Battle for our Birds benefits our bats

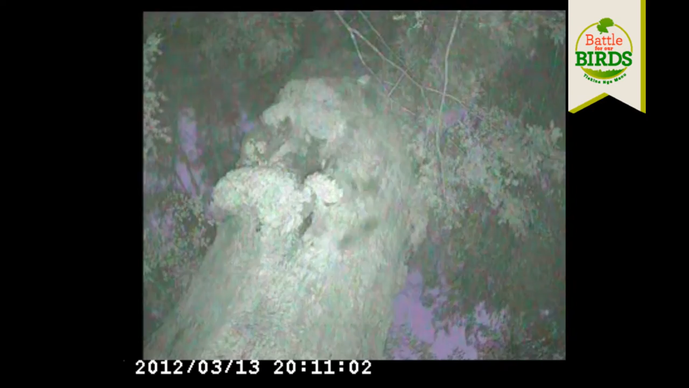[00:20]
but they live in little holes at the tops of trees. The rats and the stoats are happy to climb those trees, and they're always spending their time hunting for prey,
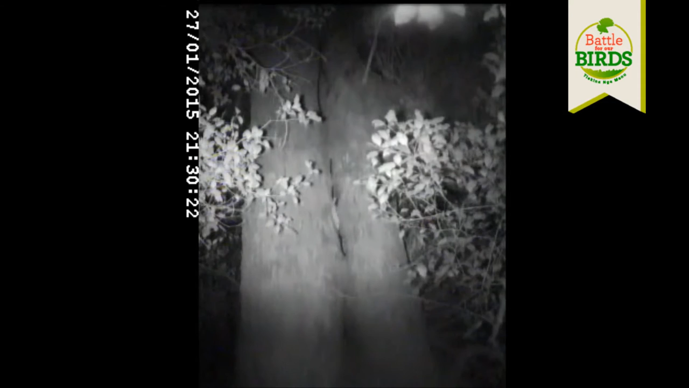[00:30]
so they climb up tree trunks, they jump through branches at the tops of the trees. When they find a cavity with some food in it, which is a bunch of bats in this case,